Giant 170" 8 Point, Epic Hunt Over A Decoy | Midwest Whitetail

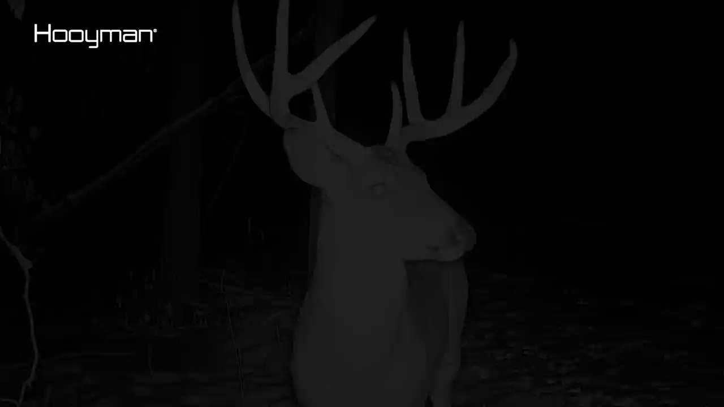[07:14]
and he was a beautiful deer, and man, he grew even more than I ever expected and ever thought an 8-point could be.